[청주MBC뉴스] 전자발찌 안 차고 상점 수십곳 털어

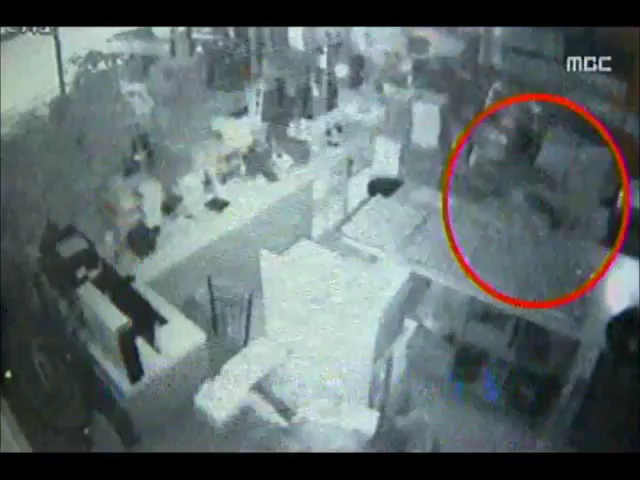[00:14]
한 남성이 몸을 숙여 빵집 안을 어슬렁거리다 순식간에 금고를 열고 현금을 훔쳐 달아납니다.